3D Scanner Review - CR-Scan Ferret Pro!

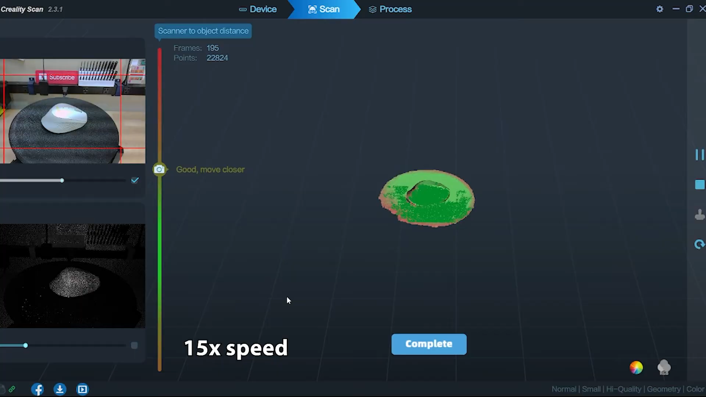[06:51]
I did use it on my turntable right here and when I completed that scan I saw within the software that it looked pretty good actually.
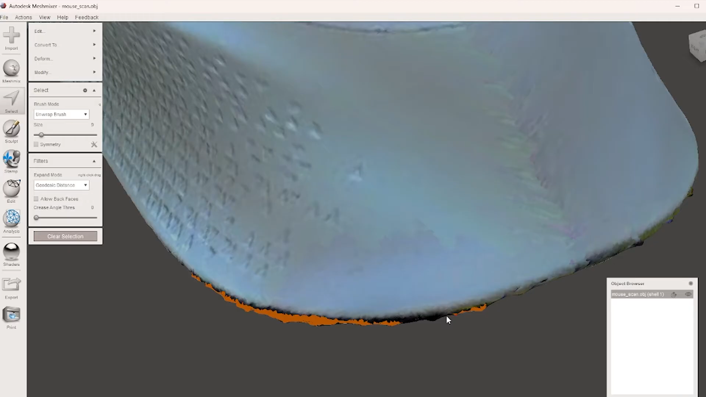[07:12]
I have to say it's a pretty good match. The question is is it dimensionally accurate?
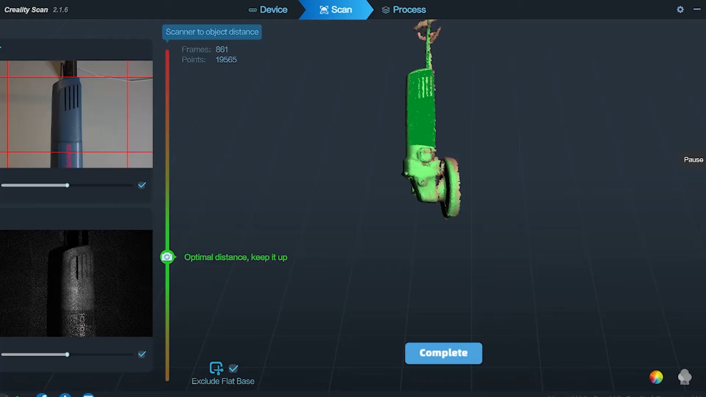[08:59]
or the pictures it's generating to register frames so it can kind of understand how the object is moving through time either because the scanner is moving or the object is moving.
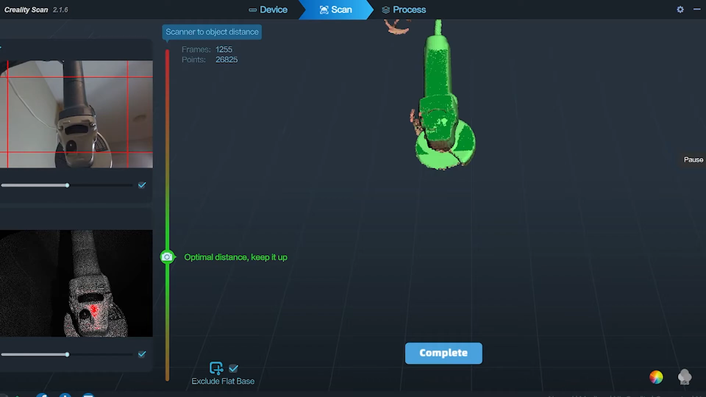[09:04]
If you have a very regular object say
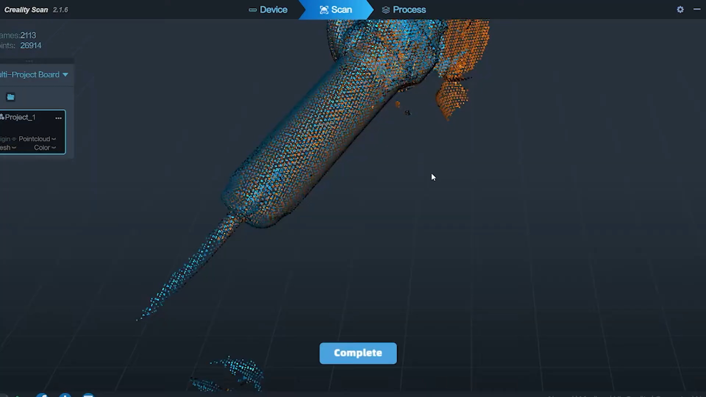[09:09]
a flat surface or a fairly regular cylinder it may not be able to know which side of
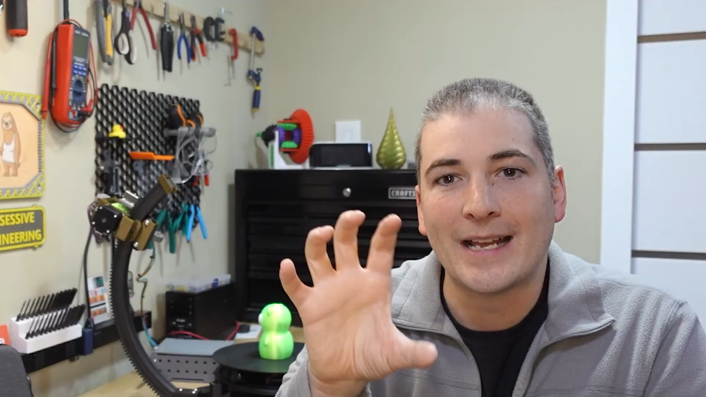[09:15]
that cylinder or which part of that surface you're looking at and the angle grinder definitely had that problem.
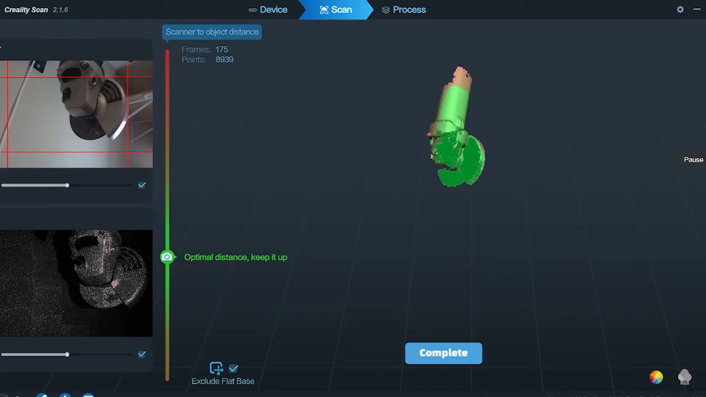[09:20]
My first two scans it would lose tracking and think that it was looking at the other side and then it would create a new surface for the abrasive wheel on the grinder.
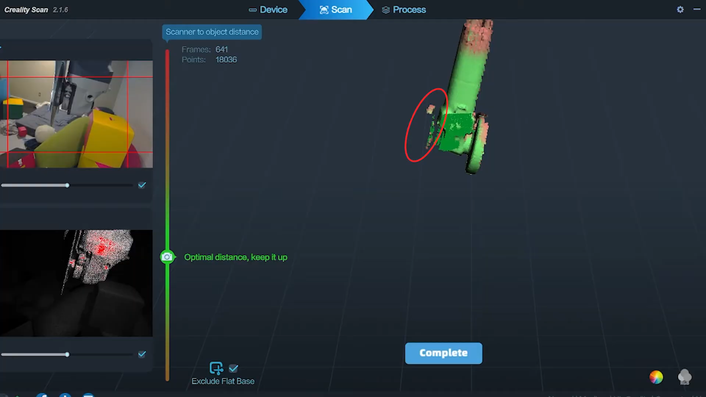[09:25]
The third time's a charm and I was extremely careful to hold the camera even though it told
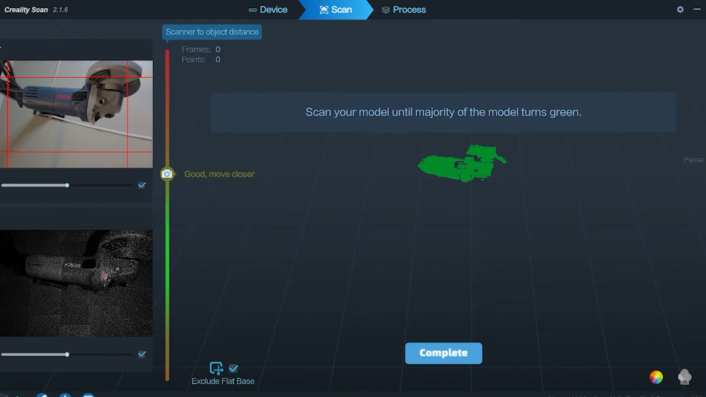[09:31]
me to hold a little closer I held it a little bit further away to make sure that it always had kind of an irregular reference that it could use to know where it was and that generally worked.
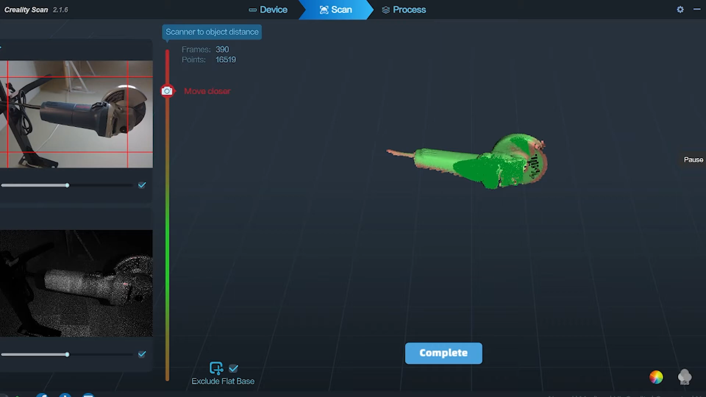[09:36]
I got through 95% of the scan with no issue whatsoever.
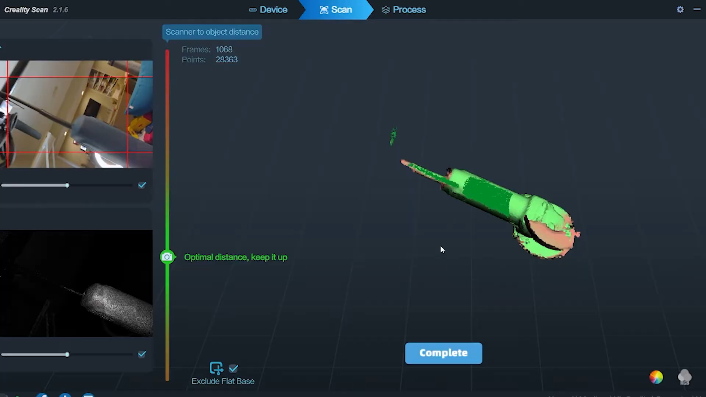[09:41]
It was only the last moment that it lost tracking and then flipped on me and created a false surface but I was pretty much done.
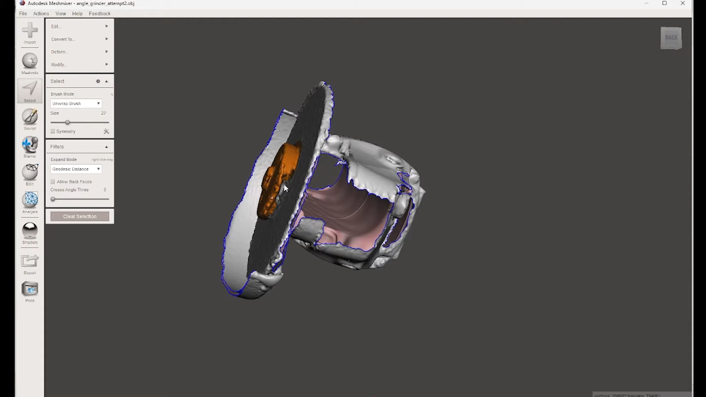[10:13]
So first I removed that center clamp in the model. Erase and fill operation where it removes all those faces
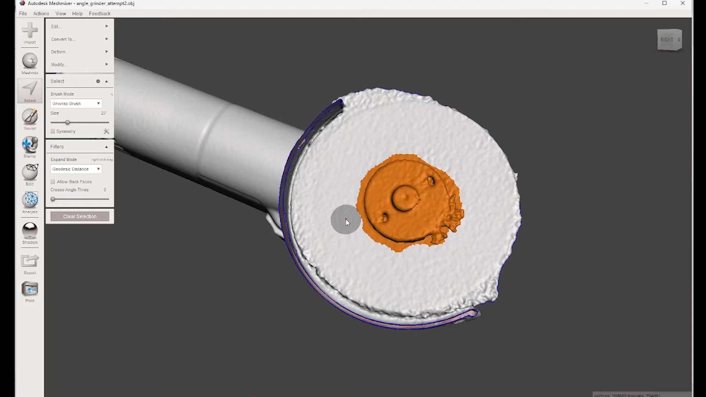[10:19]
and then just uses the remaining surface to try to fill in that hole and the remaining surface was flat so it did fill in a very nice flat section.
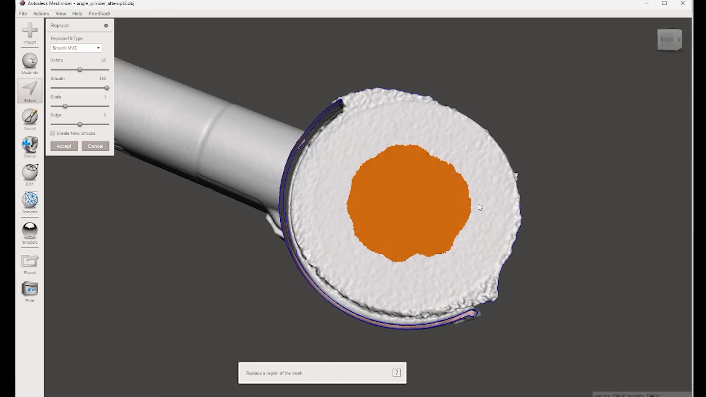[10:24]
So then I was able to do a remesh and reduce and that's when I was able to drop a pivot on it to align that pivot with the XZ plane.
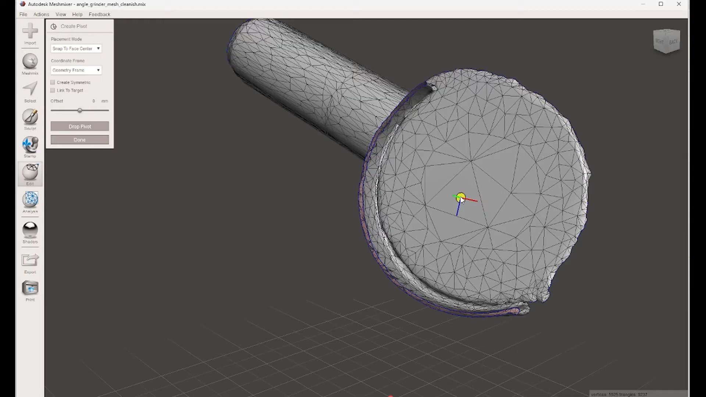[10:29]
So that means the entire model should be rotated so that the disc is perfectly
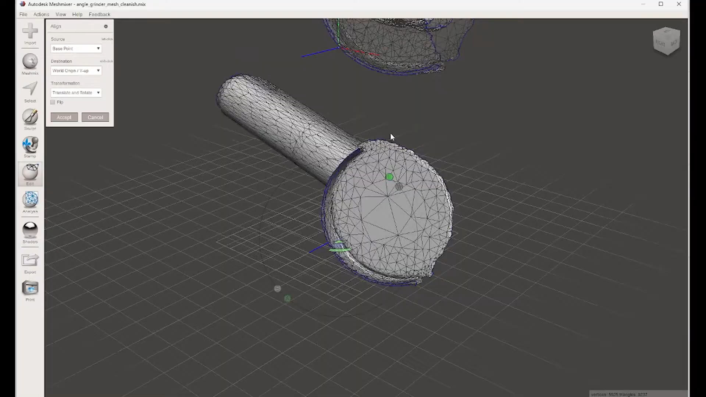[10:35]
on the XZ plane and then I was able to do the last bit of rotation to get the body of the angle grinder horizontal.
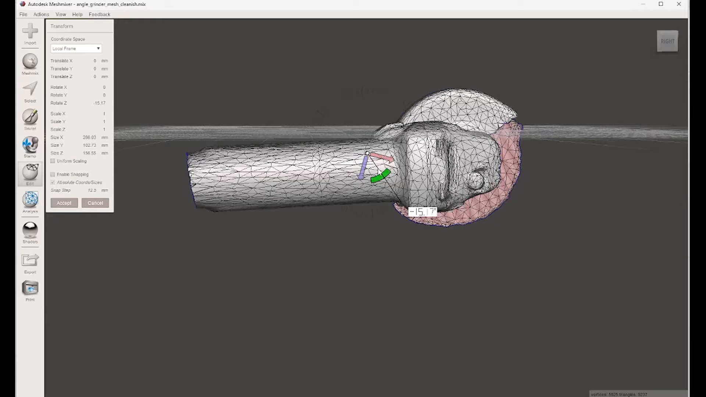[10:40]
It was not exact but it was good enough. After that I was able to export it as an STL or OBJ file I forget which that was easy to import into Fusion as a mesh.